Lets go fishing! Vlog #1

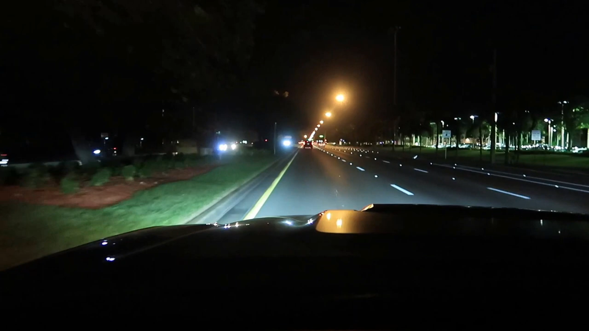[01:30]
lights on it some 6k LED lights and I think it's pretty cool I can see everything much better way better huh yeah in your car I couldn't really see the road but I could see the whole road you see the whole road and it's a better view yeah I think it's a better view and the windows are more bigger the windows